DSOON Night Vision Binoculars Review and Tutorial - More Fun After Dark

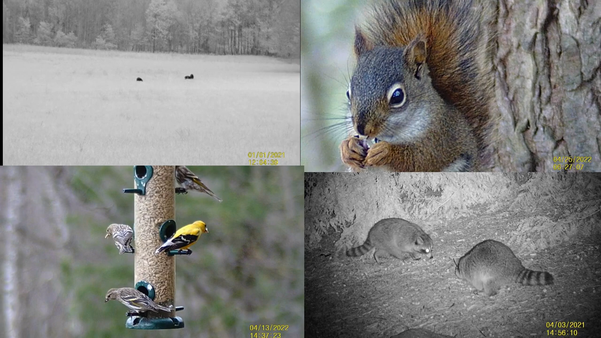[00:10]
well good afternoon I'm up here in the mountains of North Carolina checking out a kind of an exciting fun new product it's the disson night vision binoculars or goggles it's the upgraded professional version and the prices come down to under $300 actually close to $200 with some discounts I remember playing around with night vision goggles years ago and they weren't very good but they've come a long way
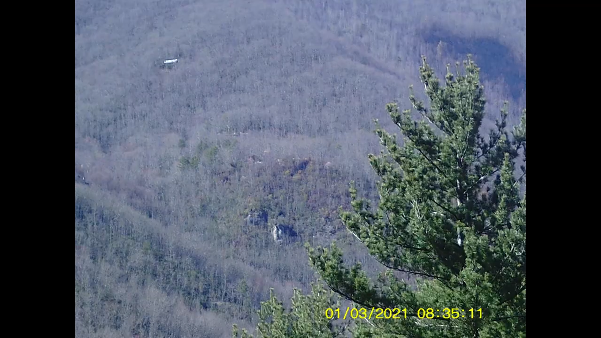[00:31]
these
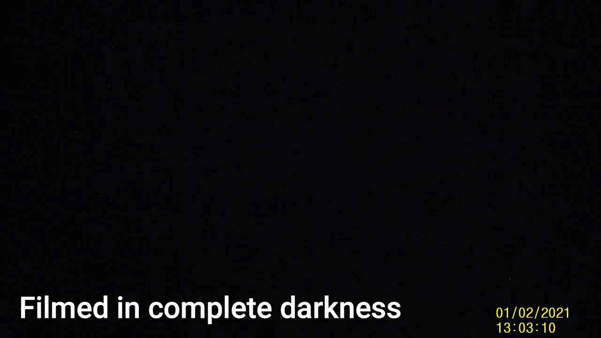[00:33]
night vision goggles were provided to me for testing and of course my opinions are my own and the examples that I present speak for themselves what I like
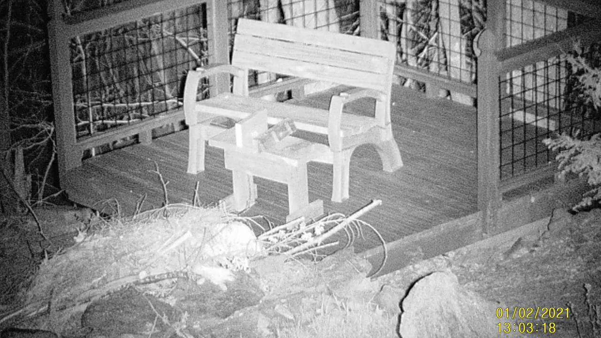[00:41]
most about these is that they allow you to see very well in total darkness
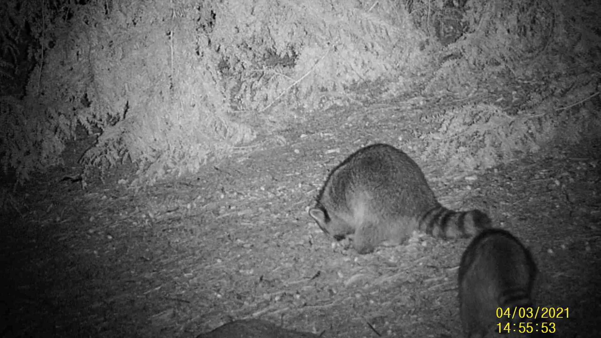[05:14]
human nature it's just not a limitation of this binocular or goggle it doesn't have image stabilization so i use it a lot on a tripod so it kind of depends one of the first things that i do when i get something like this is try and see how i can use it to enhance my ability to record wildlife or understand wildlife the other thing is that the video is full of hd 1920 by 1080 but it's also at 30 frames per second which is kind of important
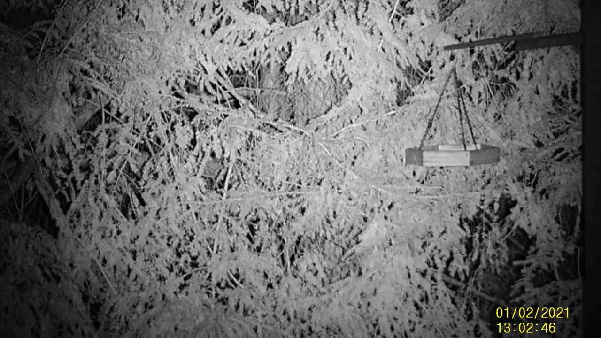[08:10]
know an owl nest or something like that at night up in the trees because it really really can get up in the trees and see
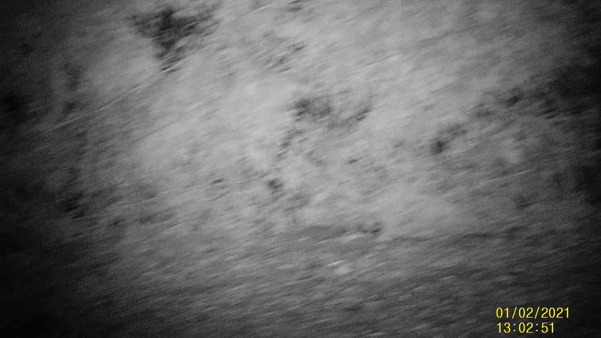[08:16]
what's going on pretty clearly at night and it has you know certainly uh capable daytime ability but it's not going to replace you know a quality bird watching binocular or something like that that's not what this is designed for this is a sign for having fun
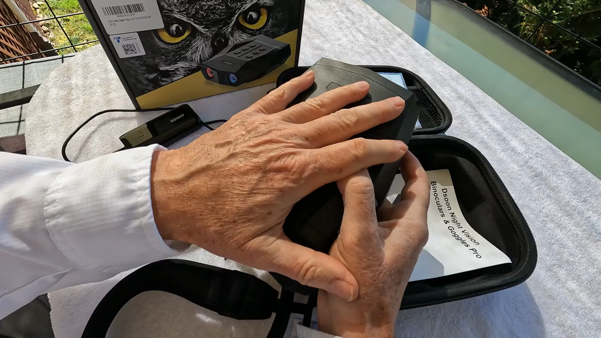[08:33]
after dark and it's pretty amazing i had a lot of fun with it okay let's run through the operating controls for the unit there's three buttons on the left side you run
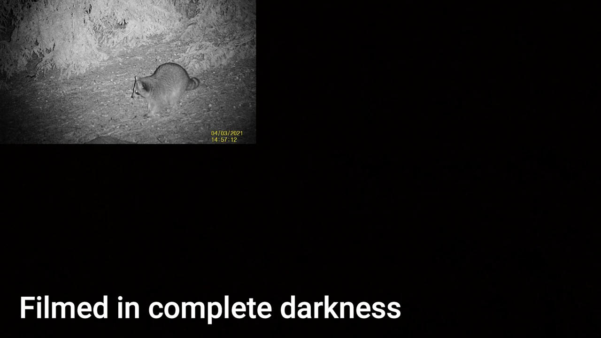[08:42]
with your left hand and three buttons on the right side which you run with your right hand it's pretty straightforward we'll power it up
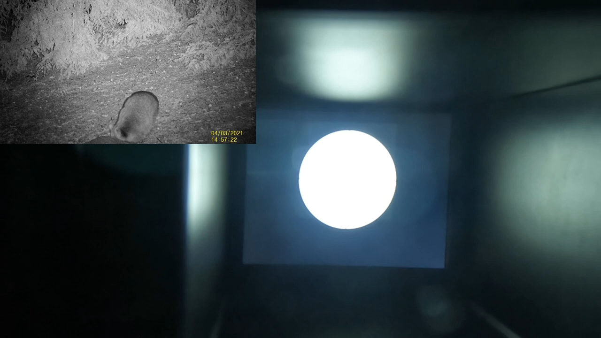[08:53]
and i'm shooting the gopros through the uh lens hood so the quality will be
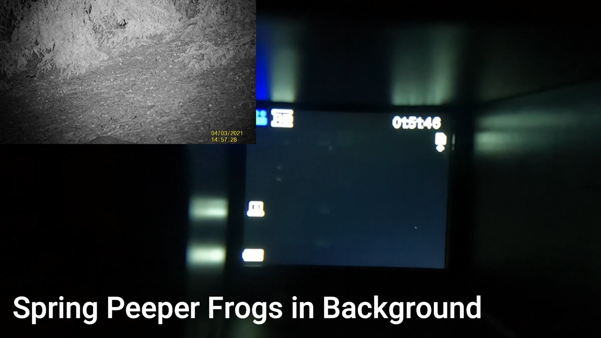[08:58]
good enough to get the idea of how the uh menu works
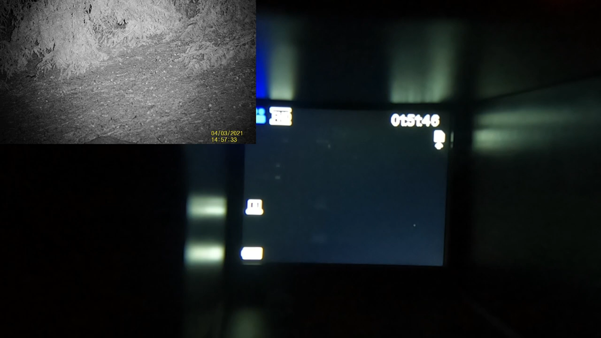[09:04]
we come up here and we've got on the right side you've got your mode button that's photo and that's replay and back to video now when you're looking at
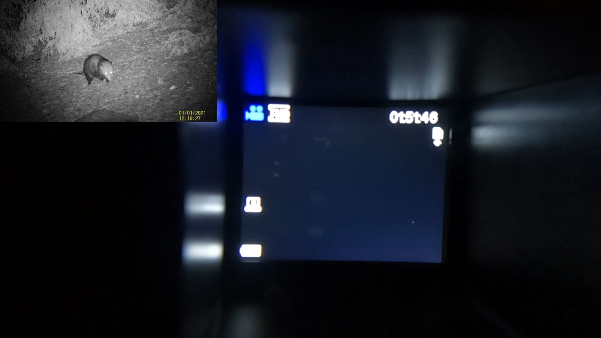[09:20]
animals at night a lot of times you're going to want to take a video so the nice thing about this is the button here on the right side put it down the set button and it starts taking the video then the two forward buttons on the left side if you hold them down
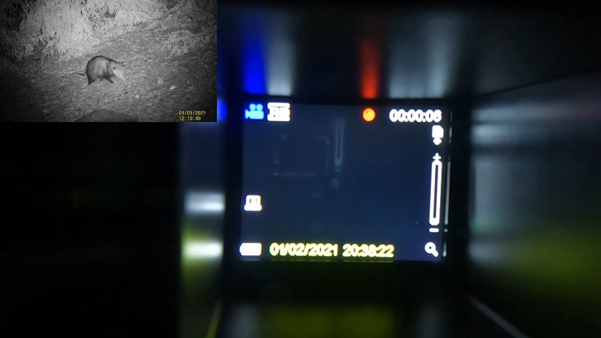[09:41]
you get your zoom in and zoom out buttons okay so let's go to the menu here we have photo resolution and you press the set button to set that
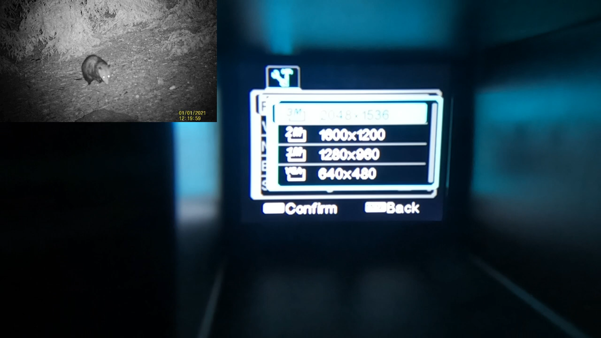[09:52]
video resolution same thing real simple 1920 by 1080 is max resolution i always leave it at that
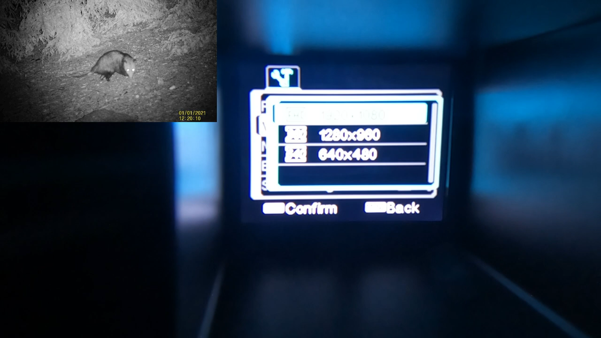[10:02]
night vision sensitivity uh
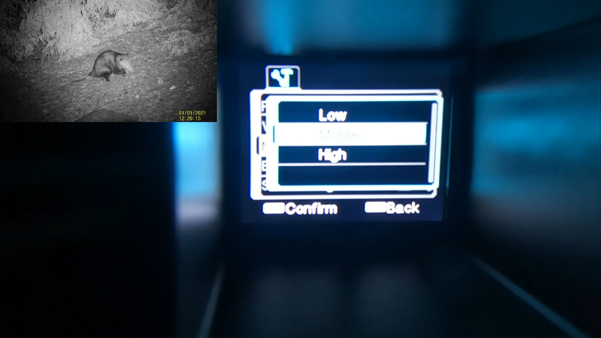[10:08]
low medium and high right now i have a medium you can experiment with that
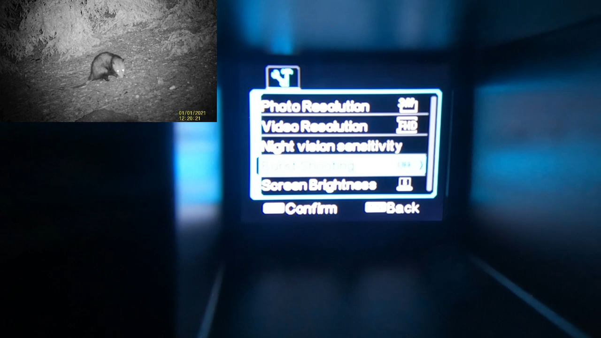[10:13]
burst shooting for taking photographs this morning i'm going to show you the burst shooting